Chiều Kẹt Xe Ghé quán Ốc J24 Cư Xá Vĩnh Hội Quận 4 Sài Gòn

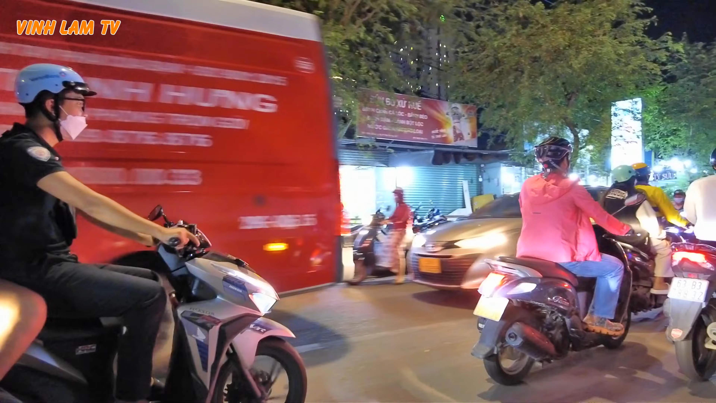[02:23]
Giờ có gấp cũng không được. Ông ta thấy ở đây có những gian hàng người ta bán giày dép nè, bán ven đường thôi.
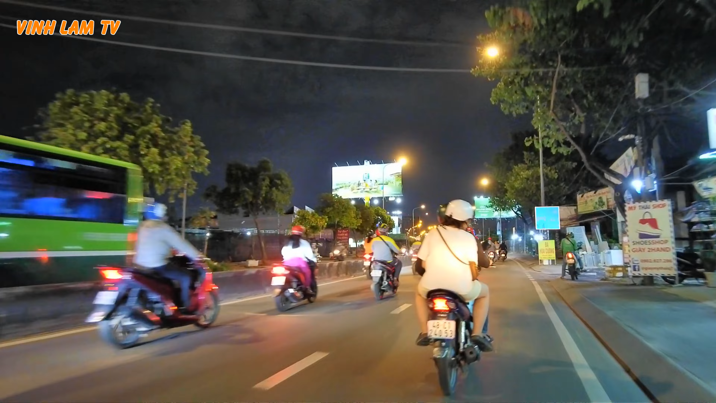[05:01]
ở ngay ngay dốc cầu Kinh Tẻ này, ở phía bên cánh phải có những ngôi nhà,
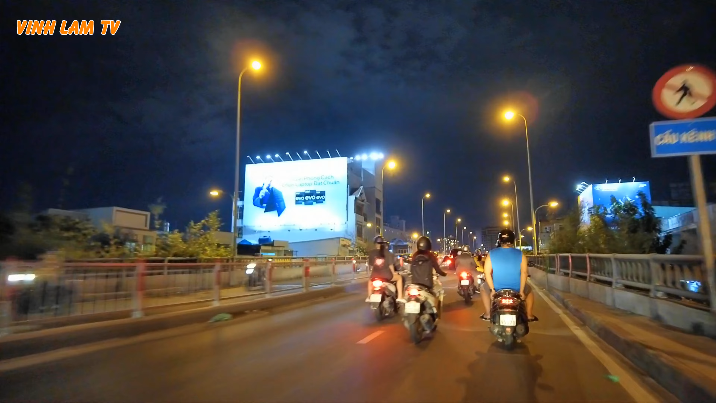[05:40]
Rồi, chúng ta đang đi lên cầu Kênh Tẻ, đi qua quận 4.
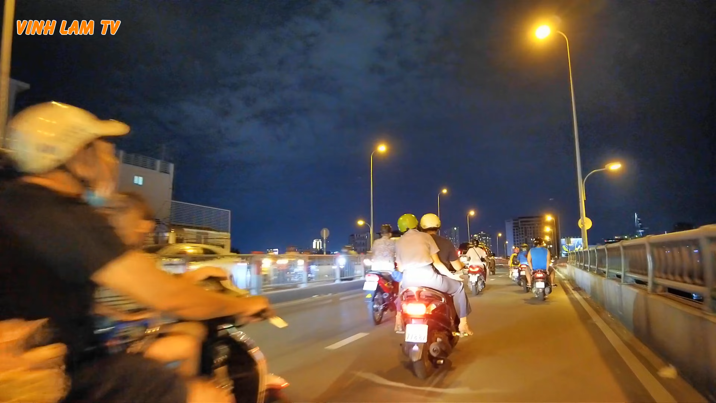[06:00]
90 thì cái cầu này chưa có, người dân phải đi bằng đò, bằng ghe. Thấy mực nước ở trên sông thấy cũng lên rồi đó, chắc là ngập chút xíu. Bữa nay là hết rằm mà vẫn còn đó nè.
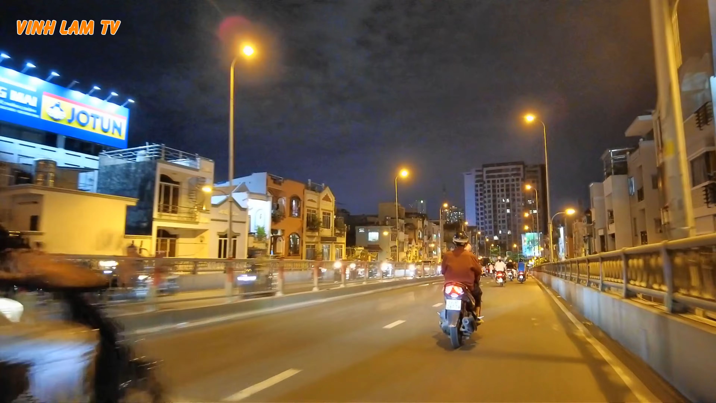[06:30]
Chúng ta xuống đây là con đường Khánh Hội. Khánh Hội đi thẳng ra bến Vân Đồn.
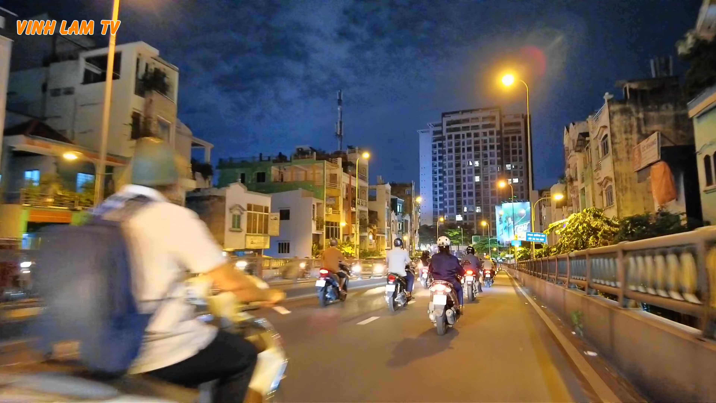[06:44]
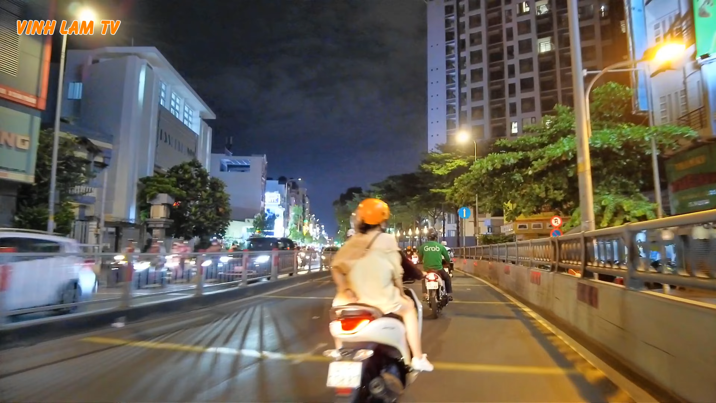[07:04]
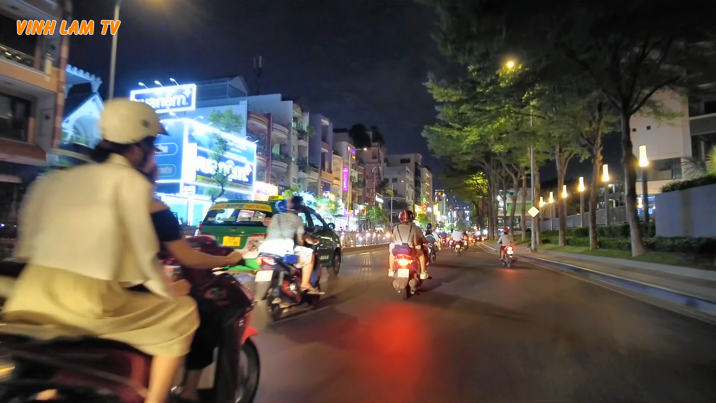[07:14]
Con đường Khánh Hội này cũng giống như là con đường Quỳnh Tấn Phát hoặc là Trịnh Minh Thế, Nguyễn Tất Thành này đó. Buổi sáng thì đông bên đây, buổi sáng đông bên kia, rồi buổi chiều đông bên đây. Nhưng mà nó cái giờ người ta đi làm về đó thì nó đông như thế này nè.
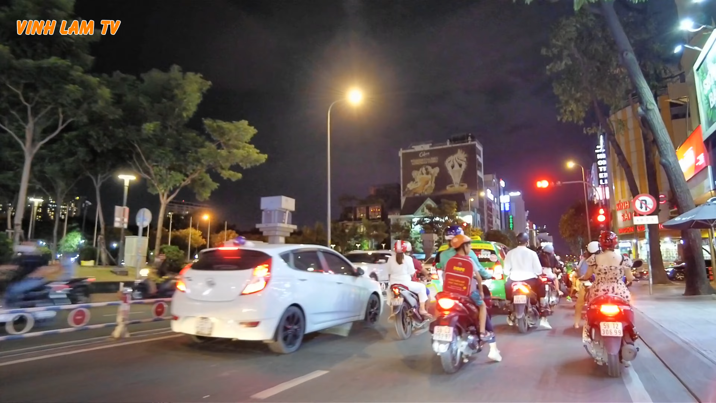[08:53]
thường xuyên kẹt xe. Người hai bên đường người ta bán đủ thứ đồ hết trơn.
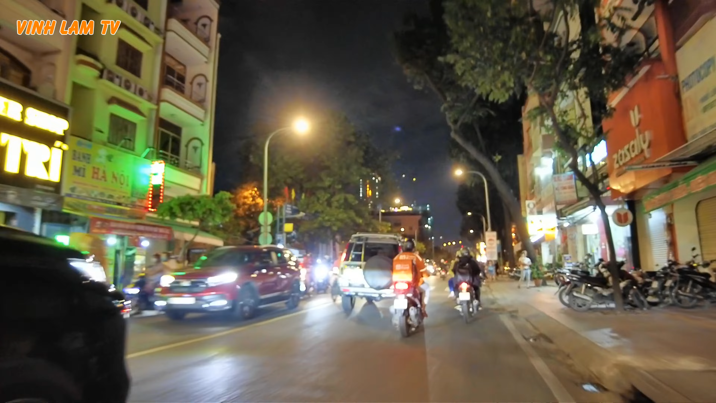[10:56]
Vừa rẽ phải liền là có một cái quán quán ốc Logi